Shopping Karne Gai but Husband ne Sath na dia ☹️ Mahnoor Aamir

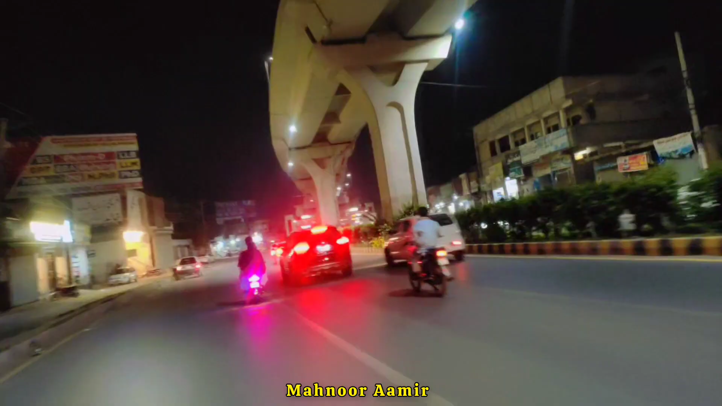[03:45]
रबी लेवल चल रहा है इस दफ़ा, कहीं लाइटिंग शाइटिंग नज़र नहीं आ रही, वरना यकुम रबी लेवल से शुरू हो जाती है। अभी तक मुझे किसी बिल्डिंग पर नज़र नहीं आई।